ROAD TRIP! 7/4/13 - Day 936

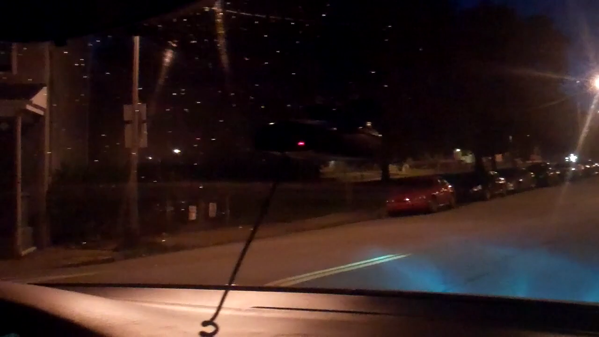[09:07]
Hey, band. Yep. There's downtown. We're coming in.
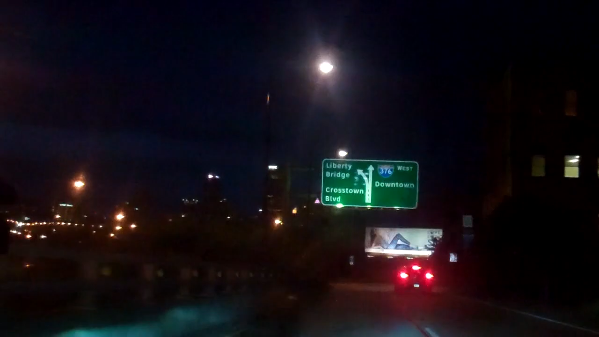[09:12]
I said it wrong before. It's UPMC. I'm trying to get the fireworks, though, behind it. I guess they started. Maybe by 9:30 or something they start. Because I can see them out there. But we've got buildings and stuff in the way. And now we're going to go north and head back towards the land of OH and clouds,
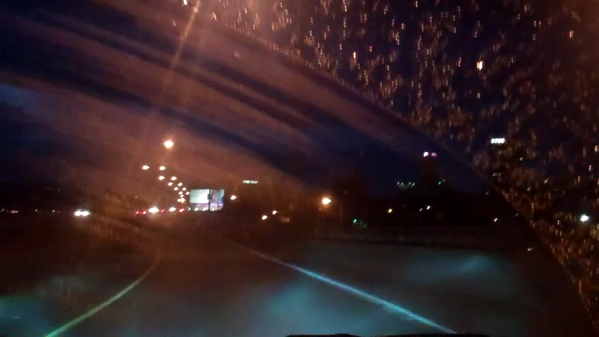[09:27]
which is ironic because it is raining right now in Pittsburgh.
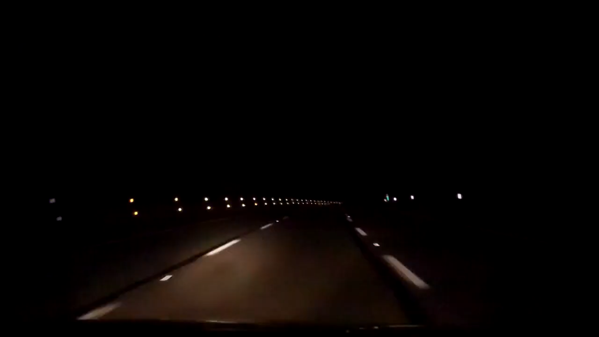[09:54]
Coming back into the state of Ohio soon. Low beams are back on. High beams. Yeah. Low beams. High beams.